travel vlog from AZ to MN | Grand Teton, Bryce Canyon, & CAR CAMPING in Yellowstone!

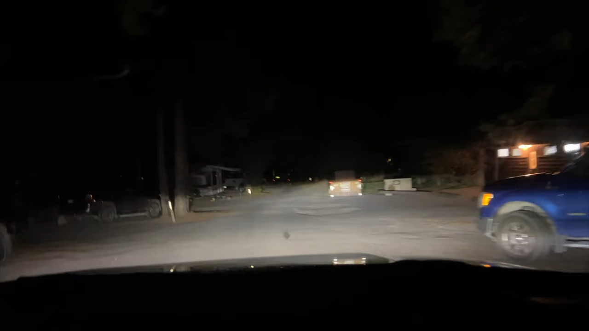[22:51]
231. Okay. There's a big pothole on the right. Hello. Bad life. Bad life.